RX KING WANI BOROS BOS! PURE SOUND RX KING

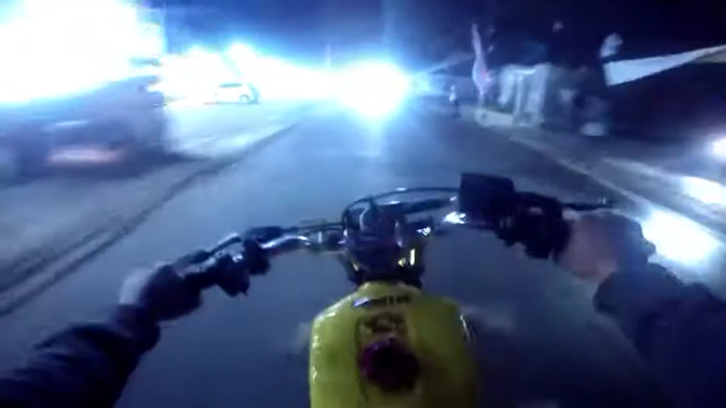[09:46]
Oh becek becek becek. Kayak mau habis bensin. Ah padahal gua ngisi tadi, ngisi lagi. Nih bensinnya yang rekomen apaan ya buat racing? Kalau gua sih biasanya Ninja pakai pertama turbo, kalau enggak V Power lah gitu.